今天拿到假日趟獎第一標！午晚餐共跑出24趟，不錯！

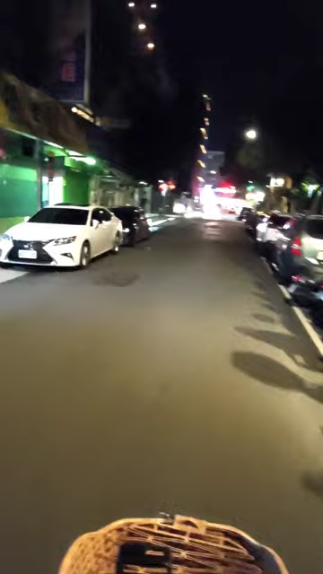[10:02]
2.2 啦，然后我觉得也还好啊，这样，好，反正就两公里上下嘛，哈，啊，不要上太多就好了，不要上到快三，那就真的是不行了，哦，
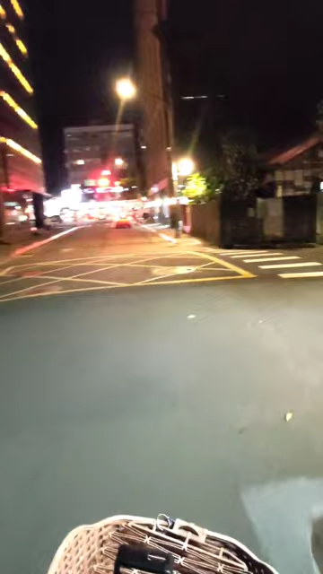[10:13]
那所以我就接了，那么接着就直接送过来，哦，这一段我走这个里面比较好，
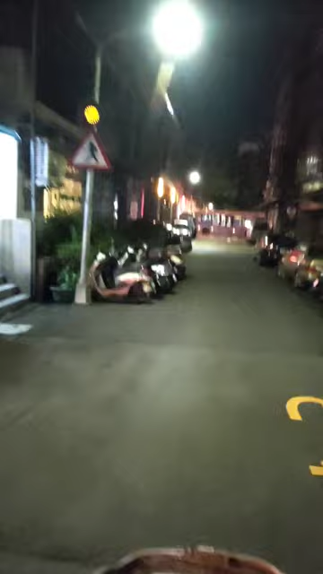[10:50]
好的，各位朋友，目前在这个家乐福哈，哦，这个大同啊哈，